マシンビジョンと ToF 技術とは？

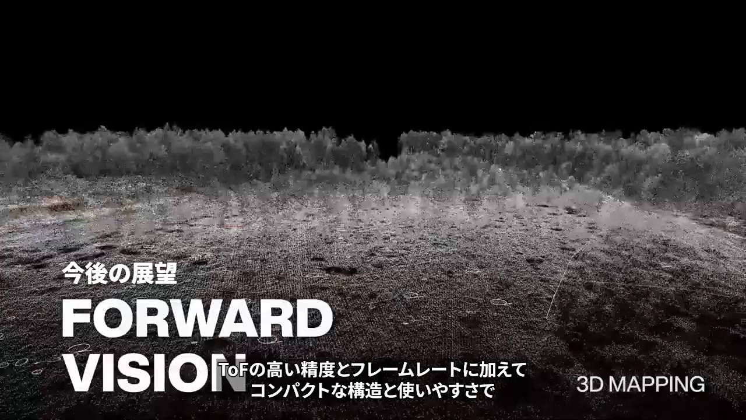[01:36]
TOF's high accuracy and frame rate plus compact construction and ease of use open up applications ranging from industrial automation to personal entertainment.